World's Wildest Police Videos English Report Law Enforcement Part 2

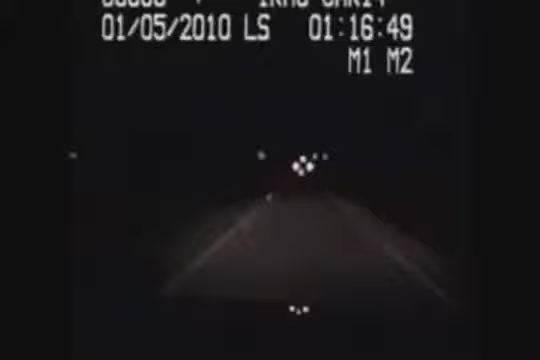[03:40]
unfortunately nicky's driving skills are no better than his smash and grab skills unable to hold the road he skids off into a ditch and bumbles down the shoulder moments later his blood alcohol level catches up to him
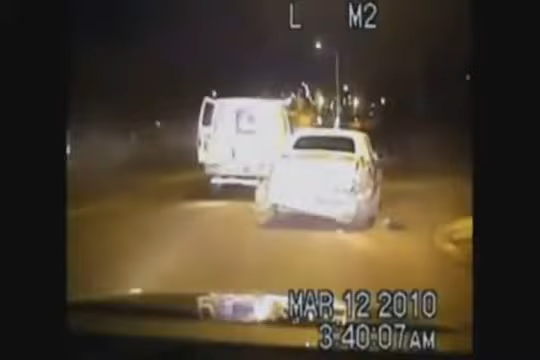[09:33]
you all right as the man is wrangled fitzgerald is tended to by one of his partners stay down stay down what'd he get